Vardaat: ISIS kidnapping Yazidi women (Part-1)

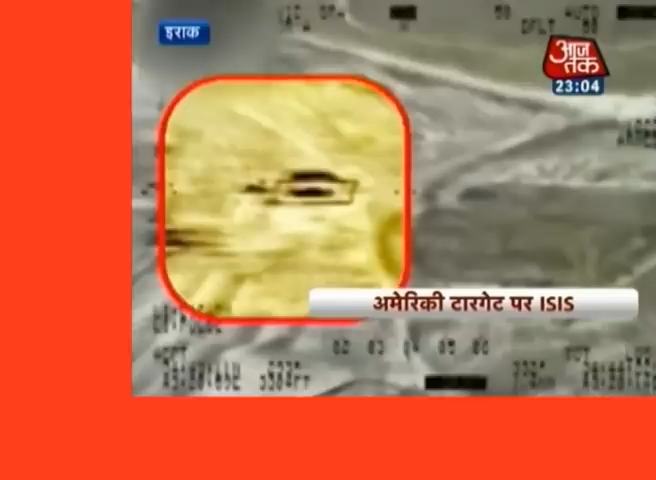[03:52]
اس گھر میں توپ اور گولہ ہونے کی خبر ہے لہٰذا